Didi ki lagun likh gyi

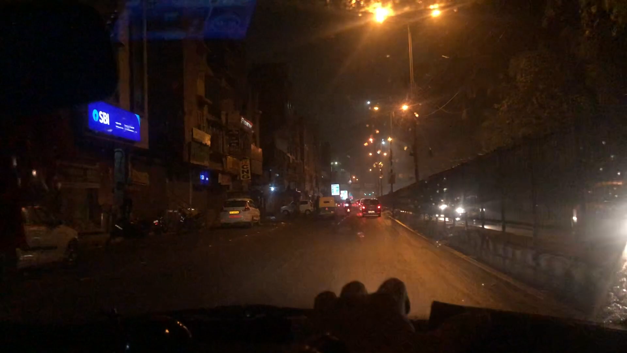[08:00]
तो गाइस अभी मैं आया था पांडव नगर ताई जी को छोड़ने, जब आया था जब बारिश नहीं हुई, और अब देखो बारिश होने लग गई, ये देखो थोड़ी थोड़ी बूंद दिख रही होंगी,
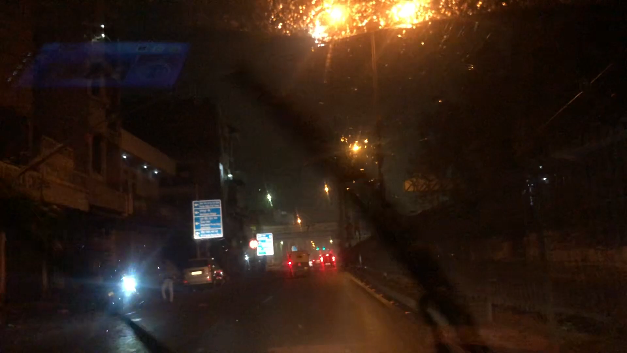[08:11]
ये देखो हो गया क्लियर शीशा।